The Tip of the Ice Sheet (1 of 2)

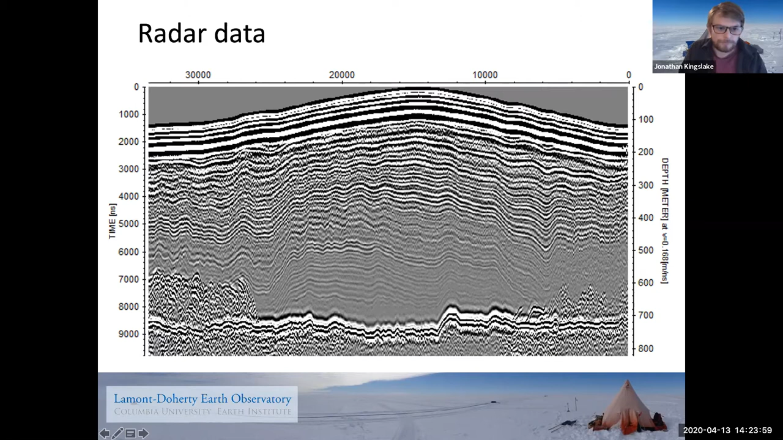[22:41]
So not the two and a half miles, which I showed you with the Empire State Building, but still pretty deep. 700 meters down, you see the base of the ice here with this bright reflector here. Now to take that MRI scan analogy further, I can go to the next slide and now we're looking in 3D as if we're in the ice. And this is the rock beneath the ice and this is the top of the ice above.